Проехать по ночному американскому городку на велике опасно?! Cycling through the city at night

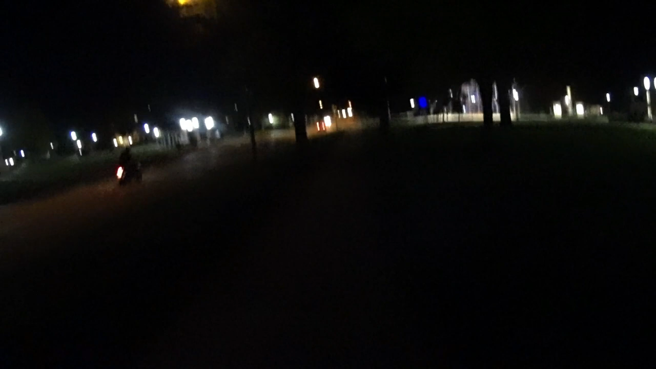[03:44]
видимо, по телевидению показывали Можно было из дома посмотреть Сейчас поближе подъедем к этому центру Вот, смотрите, весь светится Там внутри работает телевизор
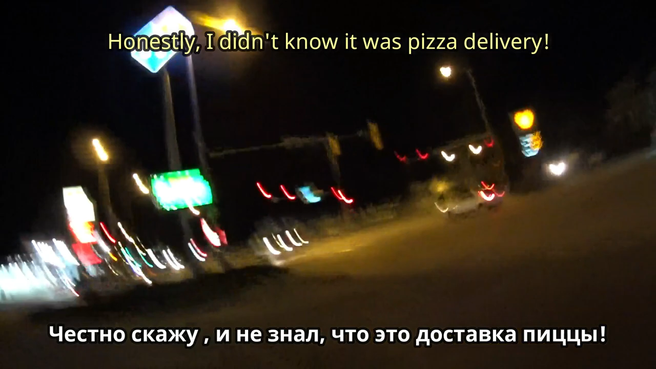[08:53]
Посмотрите С правой стороны Заправка С левой стороны Заправка
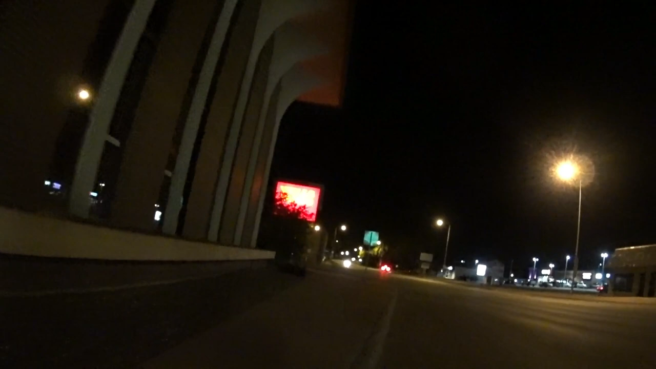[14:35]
Ну там синема, то есть кинотеатр